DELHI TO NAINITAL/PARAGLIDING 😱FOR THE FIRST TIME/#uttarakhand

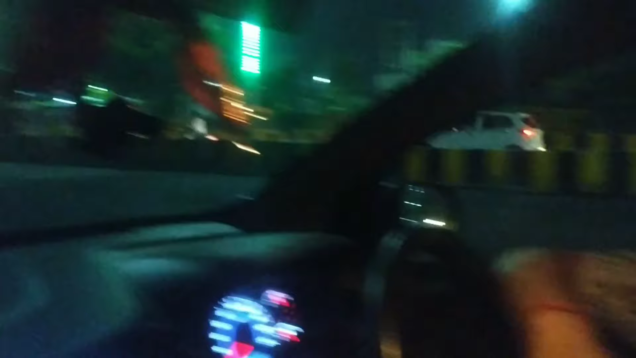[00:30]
सो एज यू कैन सी द व्यू, सो विदाउट वेस्टिंग ओवर टाइम चलो लेट्स गो। अभी बच रहा है 10 PM ऑफ कोर्स, सो नाइट प्लस ट्रैफिक भी बहुत है। ओके सो पेट्रोल भी भराना है। आई मीन ओके जी नेक्स्ट मॉर्निंग। सो फाइनली नैनीताल नंगलियार लो पहुँच गए हम लोग।